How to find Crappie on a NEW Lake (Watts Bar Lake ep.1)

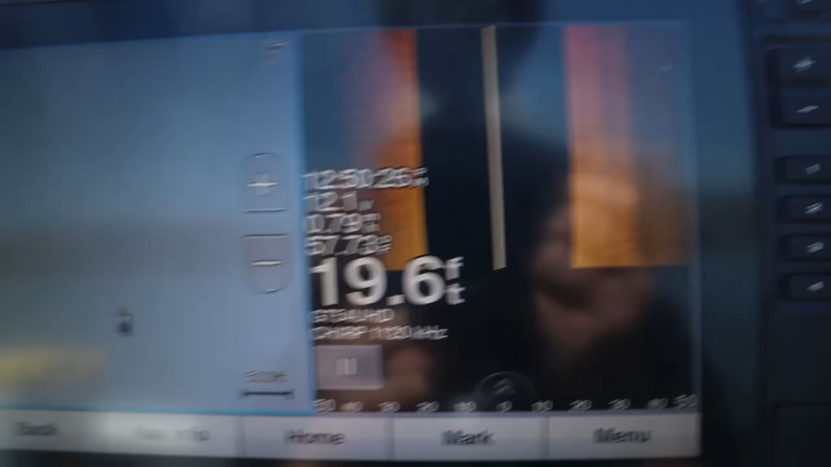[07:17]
the depth range that i'm catching them in is to me is strange there's your water temp now this time
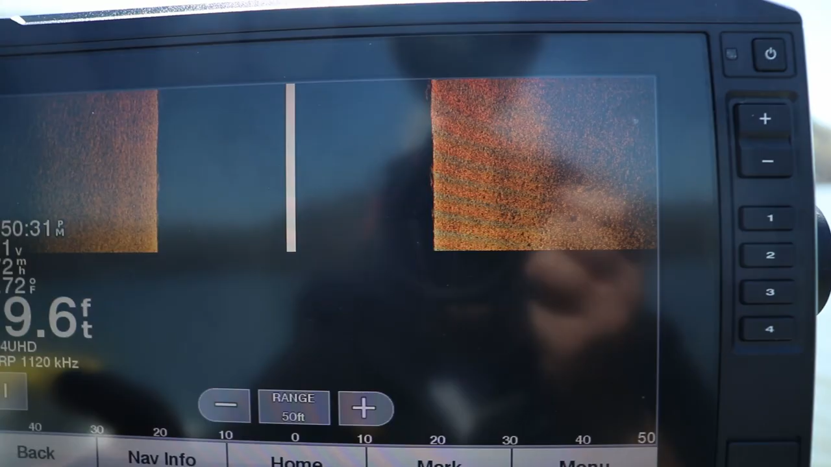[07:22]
of year
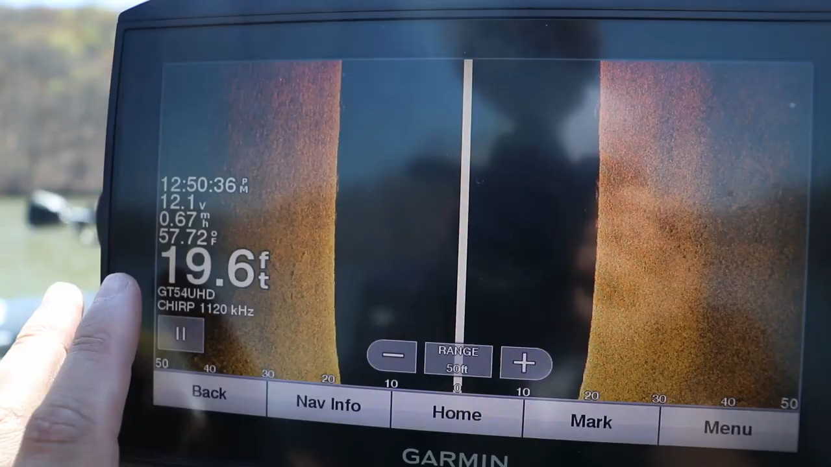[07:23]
On screen: depth 19.6 ft
first week of april if i saw that water temp i'm thinking
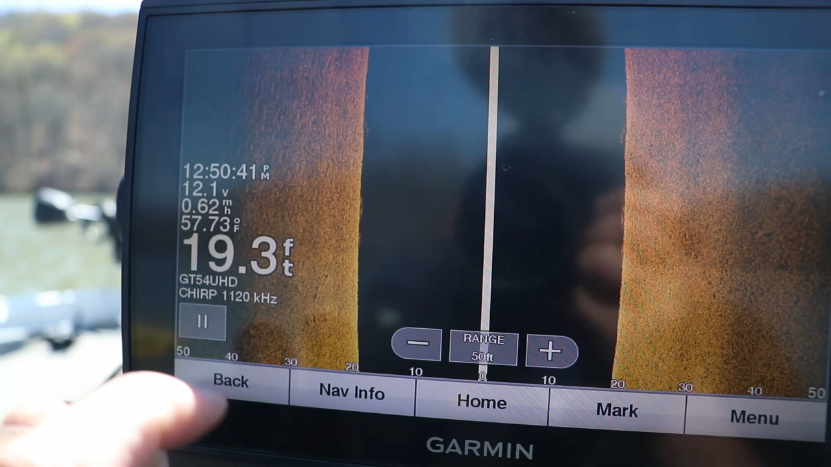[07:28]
On screen: depth 19.3 ft, water 57.73°F
most of these fish are going to be less than 10 feet of water it's not actually where i'm catching them uh
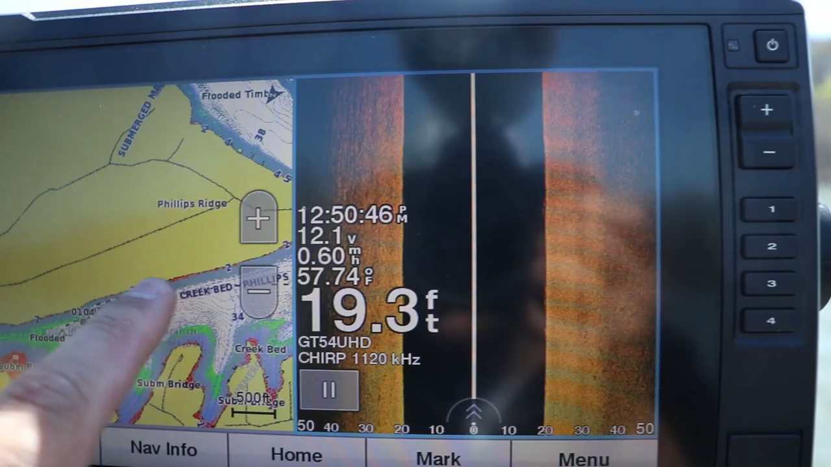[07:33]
On screen: depth 19.3 ft, water 57.74°F
i've i just caught i caught like three or four i believe it was in this one yeah right there there's my track it's in this one uh caught one over one pound there that was about
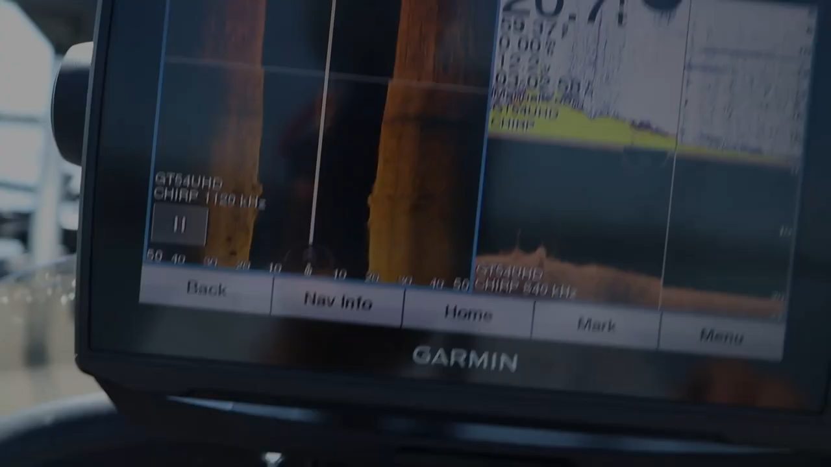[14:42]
right so normally when i'm searching around i
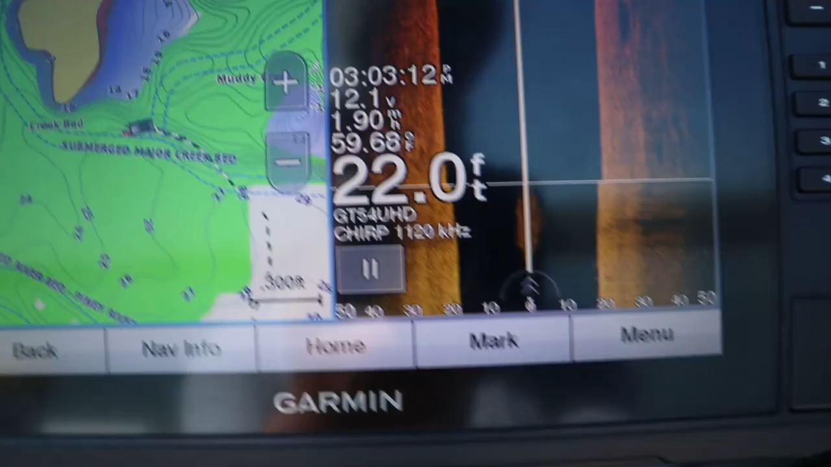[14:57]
On screen: depth 22.0 ft
to do is my secondary screen make
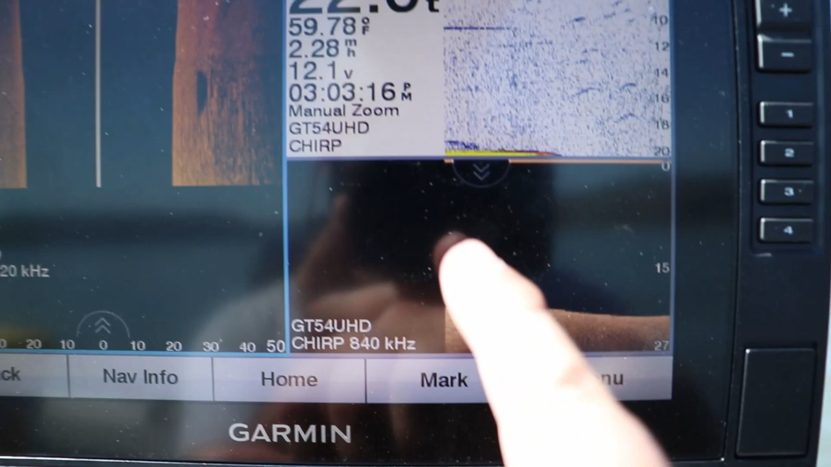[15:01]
On screen: water 59.78°F, speed 2.28 mph
sure you have down imaging and your 2d on so we're going to go these stumps are about 18 19 feet of water
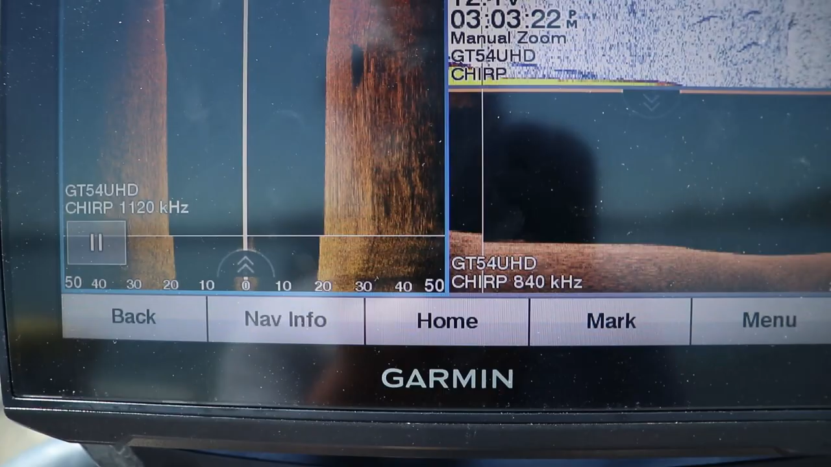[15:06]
we're going to go right over them pretty fine them here so
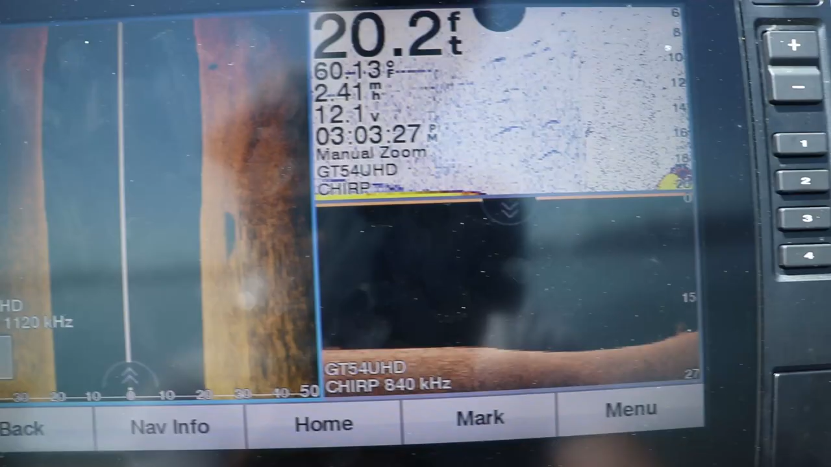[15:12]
On screen: depth 20.2 ft
there's one right there
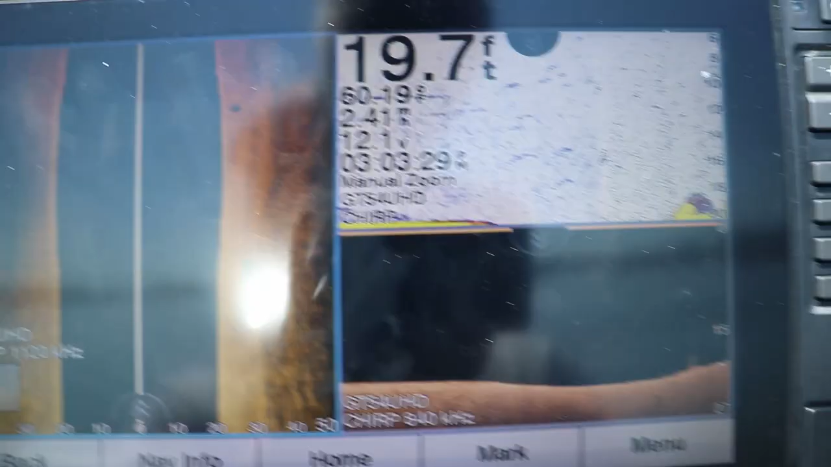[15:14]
On screen: depth 19.7 ft
it
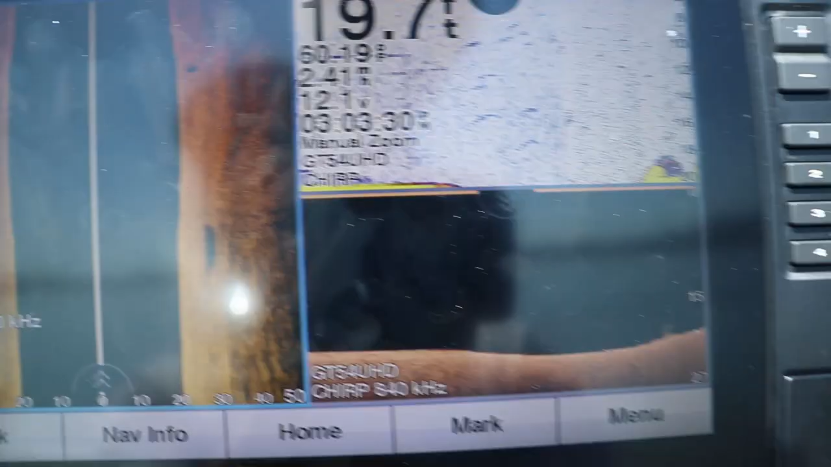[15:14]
doesn't show up very well but on your 2d see they show up pretty darn